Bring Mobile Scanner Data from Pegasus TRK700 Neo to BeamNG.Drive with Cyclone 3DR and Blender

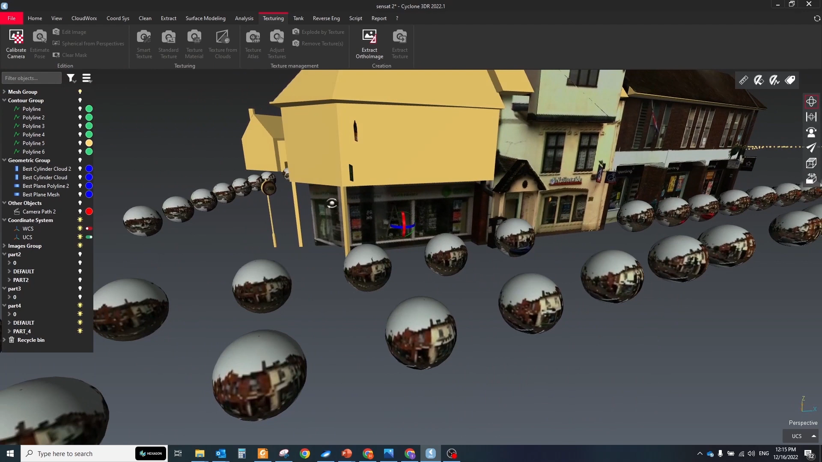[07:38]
The mesh will be textured based on the closest selected images and sometimes side walls could be colorized from the wrong panoramic.
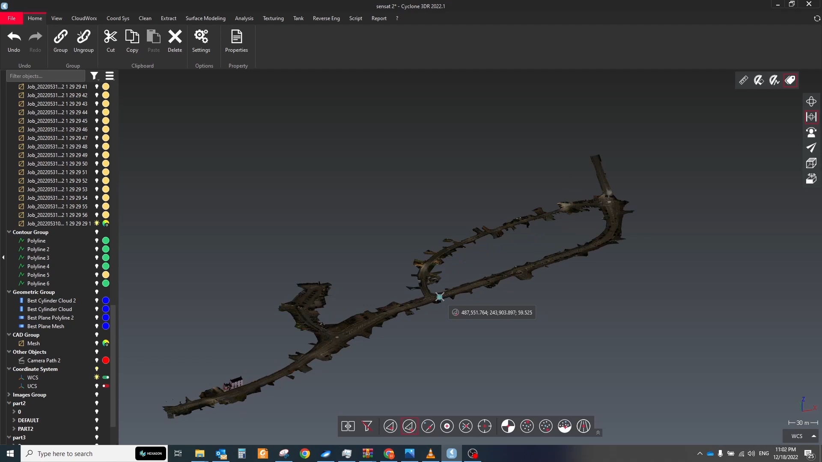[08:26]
Before exporting all models to other software I recommend you to set the coordinate system somewhere in the middle of your scene because not all software can work with big coordinates. To do that just run the define UCS tool in the appeared window click plus symbol and specify the place
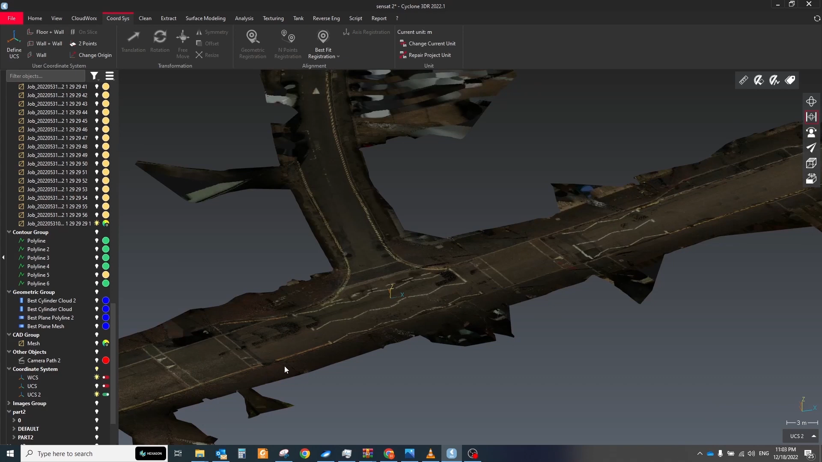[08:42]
where you want to move the origin of your coordinate system. Then export all models to GLP format.
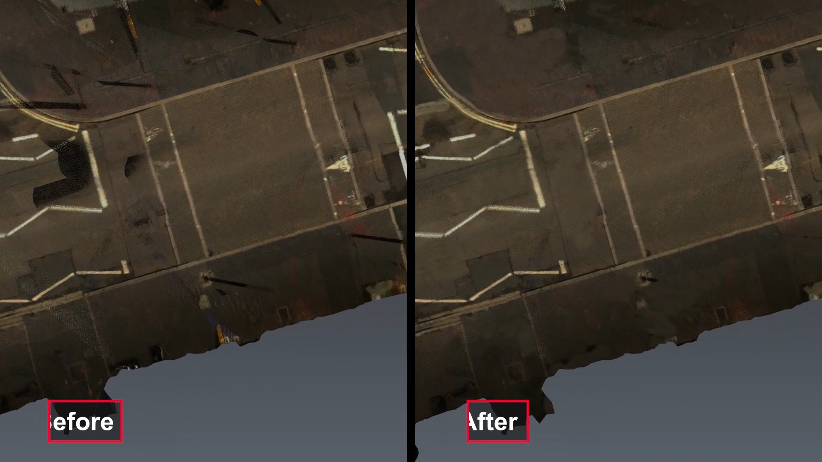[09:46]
You can repeat the same workflow for buildings and other elements.
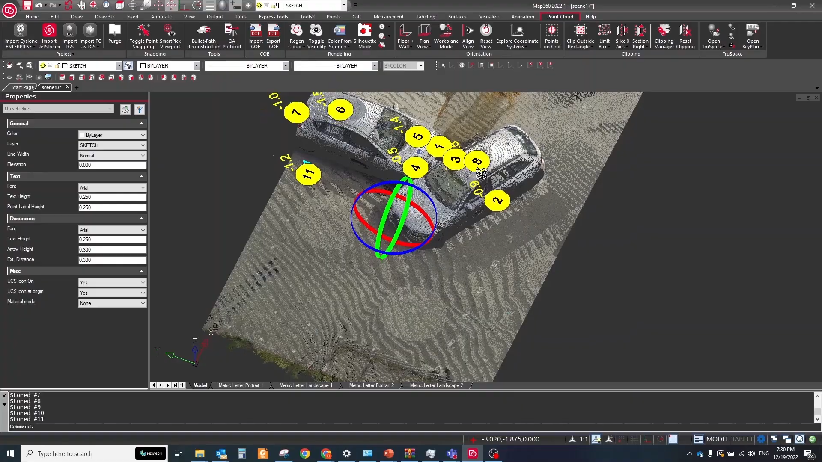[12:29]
These engines could be very useful in combination with forensic software for investigation car accident especially if you're working with reality capture data.
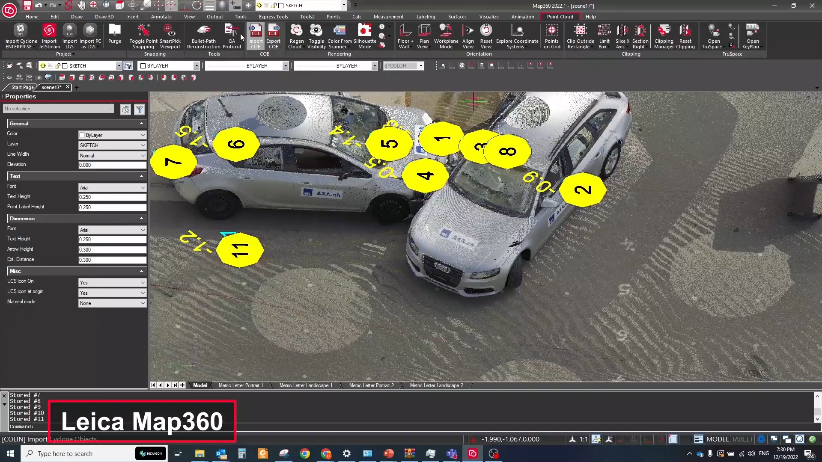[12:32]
You can use data from the mobile or terrestrial
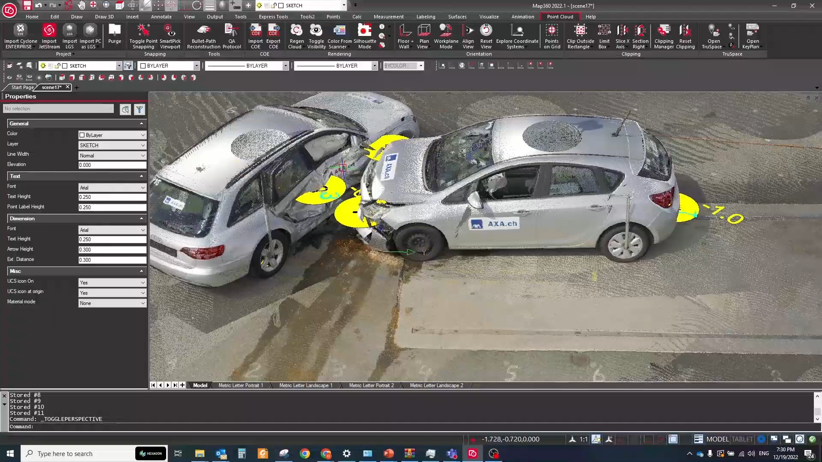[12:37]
as a scanner to analyze and investigate the car crash scenes in map360 software.
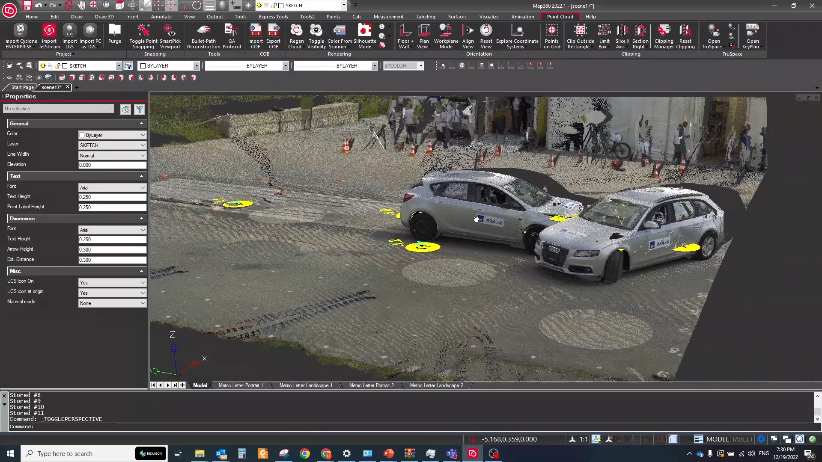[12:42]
Point cloud give you the most informative data about the forensic scene and the software allows you to calculate a variety of crash reconstruction formulas like speed,